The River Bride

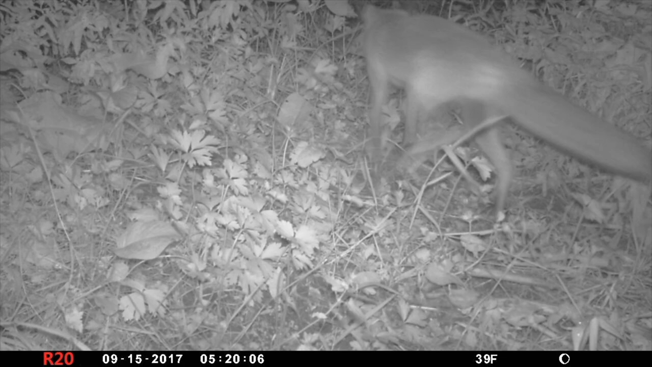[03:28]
This bushy tailed fox was very wary of our trail camera. We were lucky we got him on camera at all.
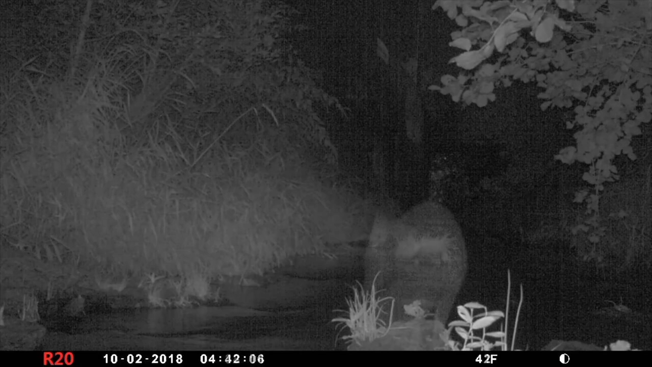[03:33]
And here we have the most elusive of river bride residents, the Eurasian otter.